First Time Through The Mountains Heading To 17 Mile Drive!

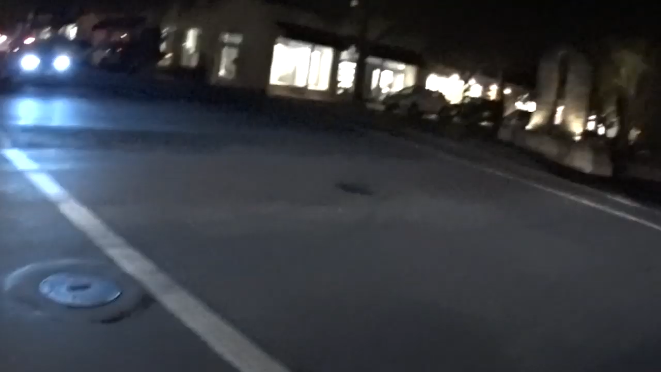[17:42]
Headlights illuminated the skid marks, and I literally made it a goal that the next time I came here after car week that I would find the skid marks,